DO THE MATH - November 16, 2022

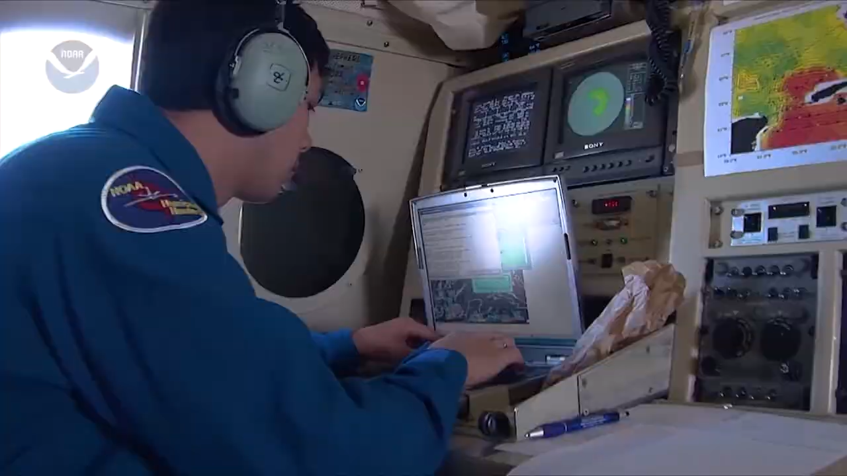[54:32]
like radar and fixed probes that measure particles in the air.